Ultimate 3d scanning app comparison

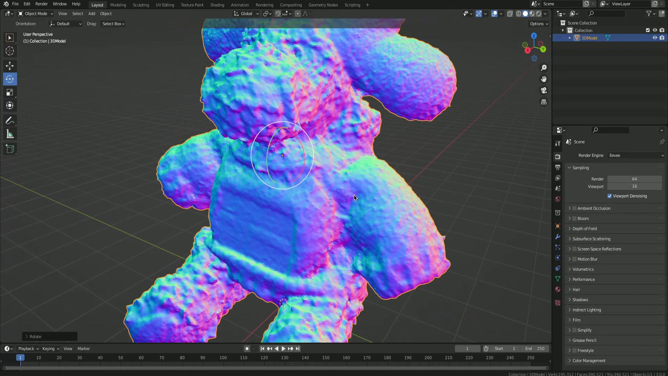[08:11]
I would have to give the win to Metascan, as their model has no holes, no real texture issues and seems to be a borer in great quality.